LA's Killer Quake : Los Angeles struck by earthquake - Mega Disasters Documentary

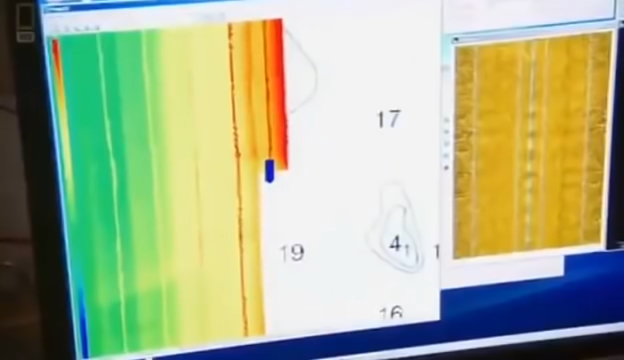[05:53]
This would indicate the plates are slipping past each other unimpeded.
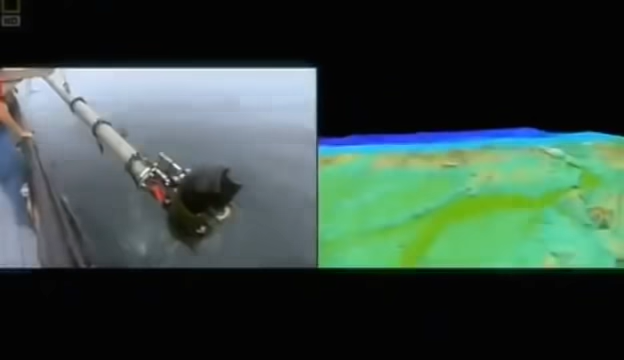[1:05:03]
The sonar map is striking. The Juan de Fuca plate is jamming itself under North America,